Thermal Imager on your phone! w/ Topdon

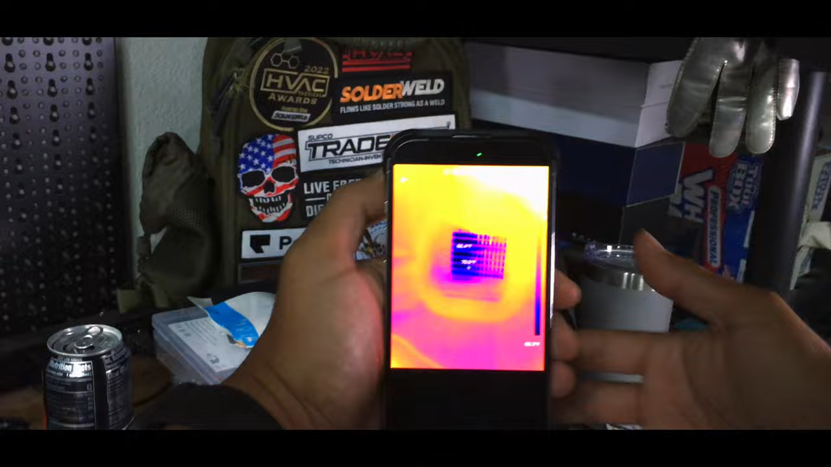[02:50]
that's a little uh evaporative cooler fan that I got for the
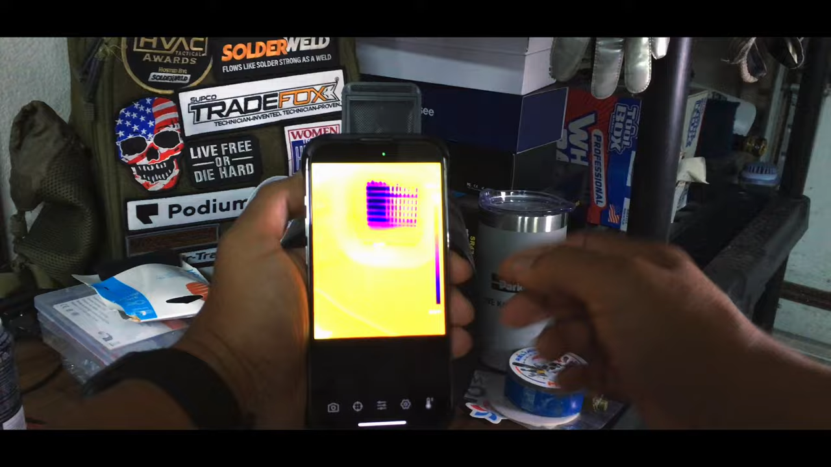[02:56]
office here if I want to I can snap a shot get
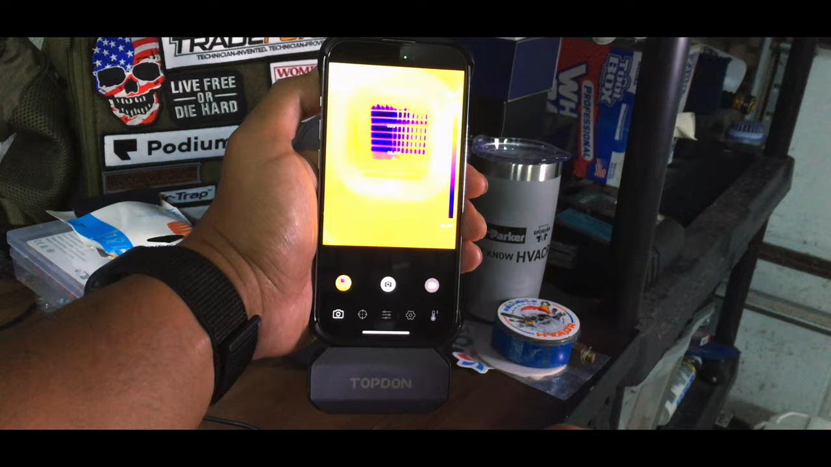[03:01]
that for later 62 63 it's cooling
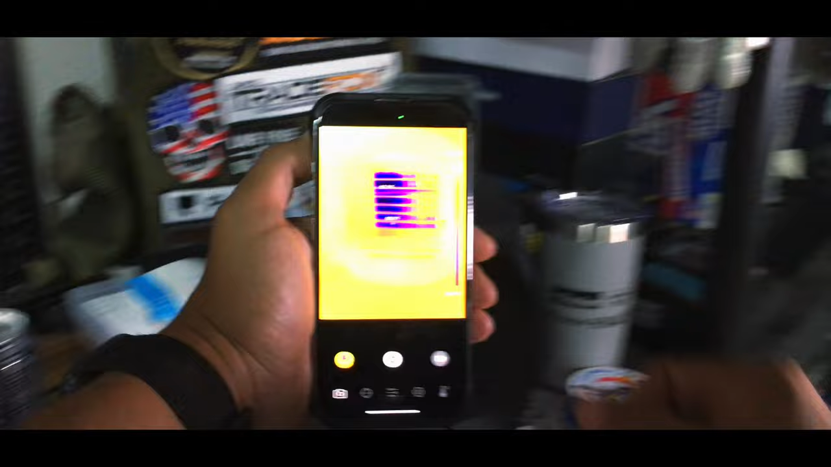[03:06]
so if we open that up you can get a well it's calibrating it's
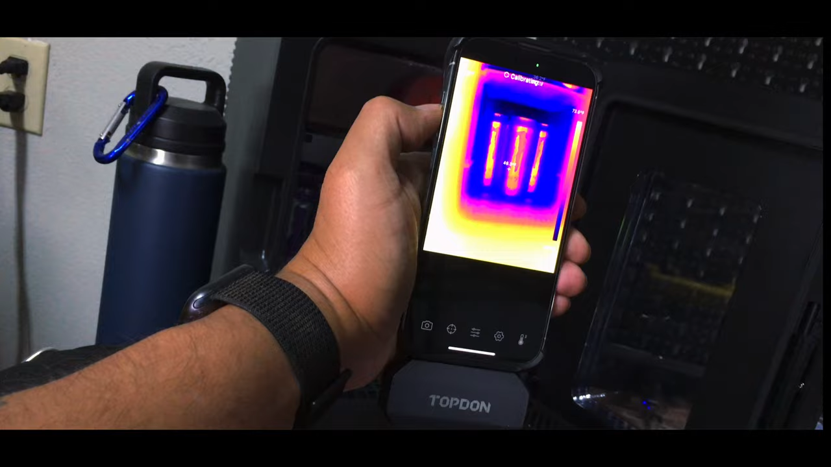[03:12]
in the 30s 20s pretty cool to see
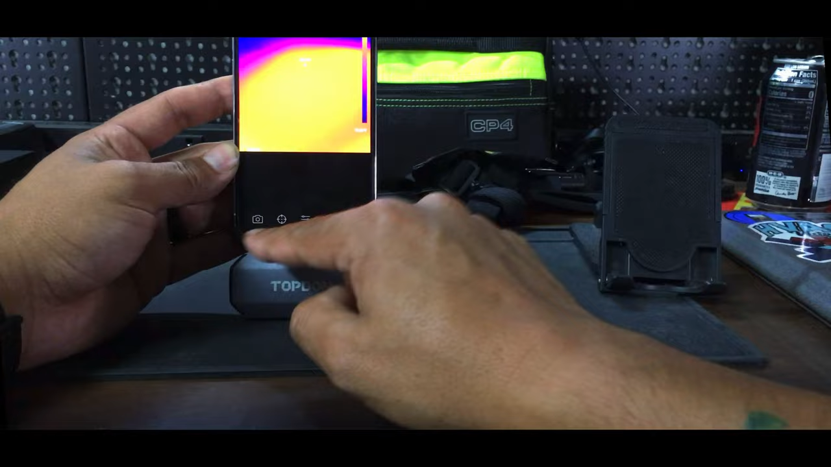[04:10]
on the camera if you go down to camera this is how you can take photos you can take a photo like that you can take a video you know start recording show around the box around the house
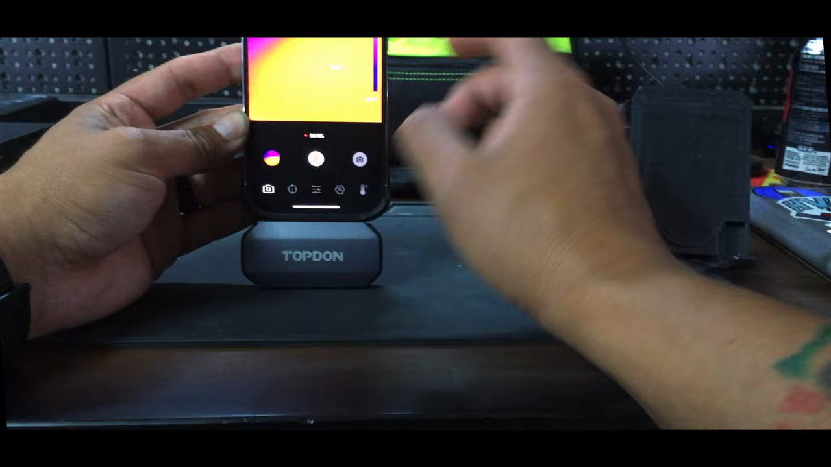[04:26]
whatever you're inspecting and then be able to save that information all right guys so that was a
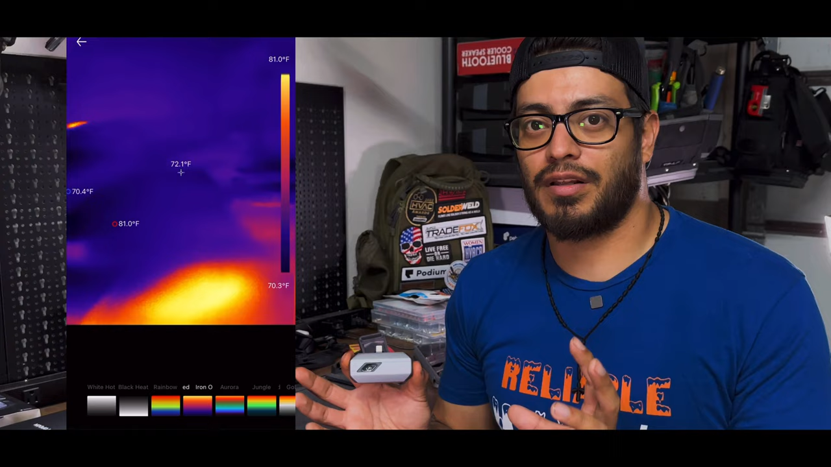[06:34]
On screen: spot 72.1°F, max 81.0°F, min 70.4°F, scale top 81.0°F, scale bottom 70.3°F
lava i think some of them call that uh it's like a purple orange range that one's really useful so this one has all those plus other color options